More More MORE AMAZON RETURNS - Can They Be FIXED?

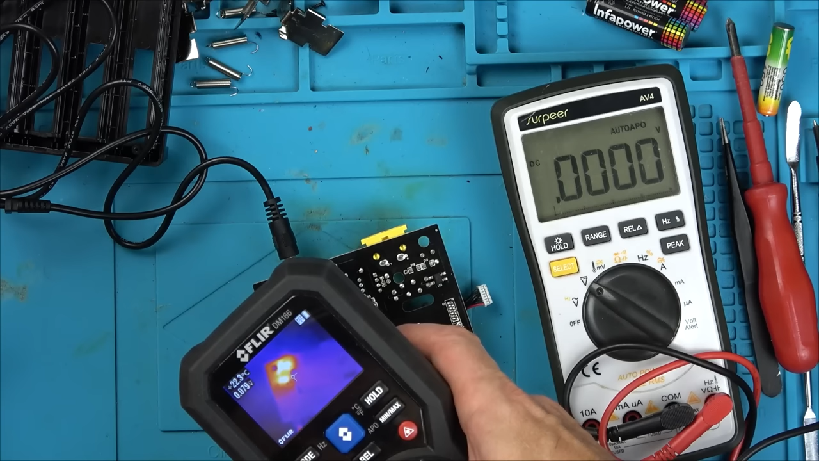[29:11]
yes i can see heat 55 degrees where are you where are you i think i already know it's the diode
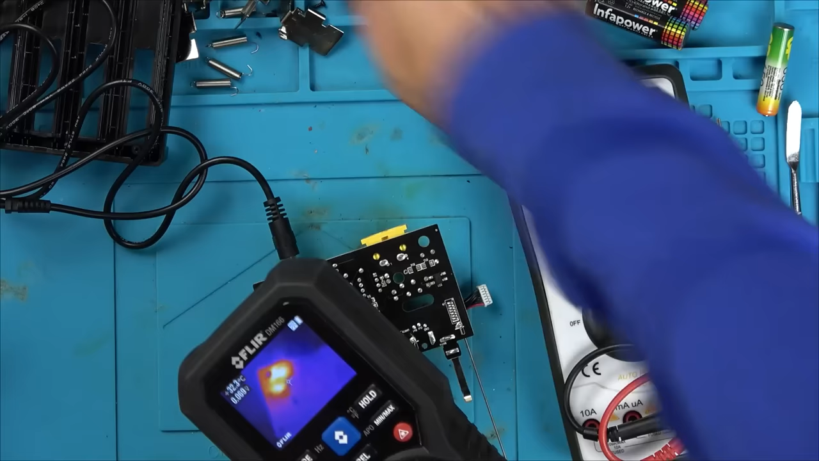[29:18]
it is whatever you are right here
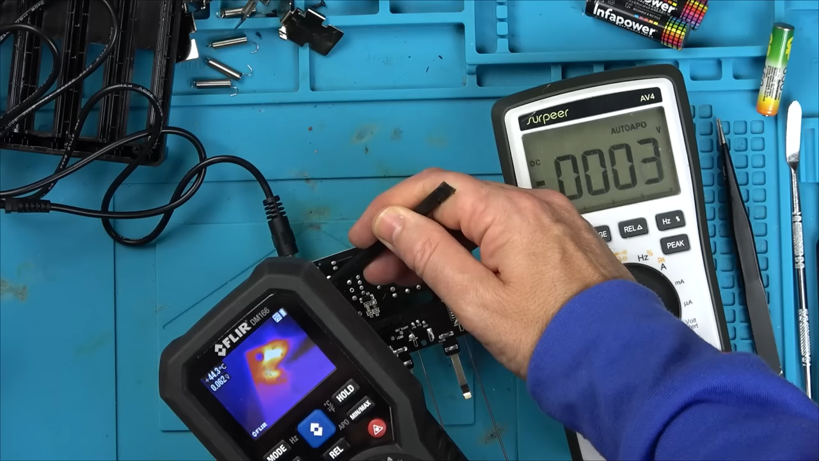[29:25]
so what are you there you are that weird diode right